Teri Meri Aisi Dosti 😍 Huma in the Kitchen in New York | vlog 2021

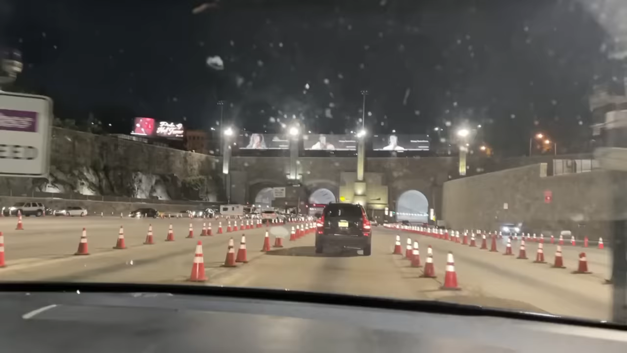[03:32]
अब हम लोग गुजरेंगे हॉलैंड टनल से, और ये अंडर वाटर है, यानी पानी ऊपर होगा और हम पानी के अंदर से गुजरेंगे।
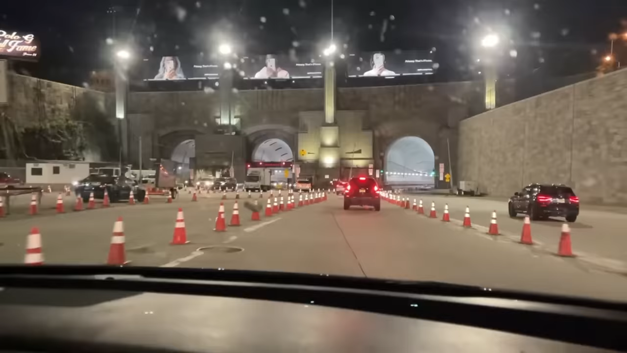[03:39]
और काफ़ी लंबा था ये टनल, और ऐसा मैंने पहली बार दुबई में देखा था, वहाँ भी एक टनल है ऐसा।